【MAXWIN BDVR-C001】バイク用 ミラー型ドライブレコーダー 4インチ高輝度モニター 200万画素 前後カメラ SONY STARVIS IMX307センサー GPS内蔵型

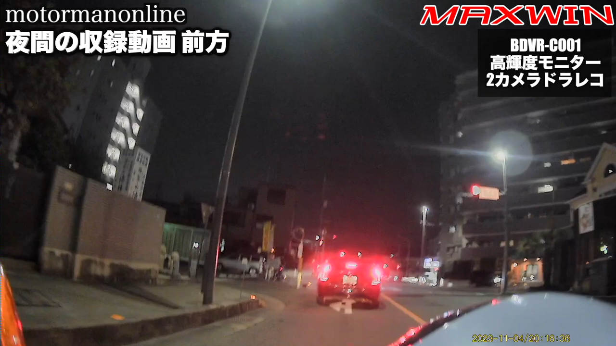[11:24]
続きまして夜間収録動画前方になりますが前にプリウスが止まっているところなんですがここでの注目点はWDR機能になります前のナンバープレート白飛びが気になるところではあるんですけれどもしっかりと鮮明に所沢ナンバーであるということがお分かりいただけるのではないかと思いますまた周りの周囲の状況も先ほど歩道に人が歩いたのが見えたと思うんですけれどもくっきりと収録されているのがお分かりいただけるかと思います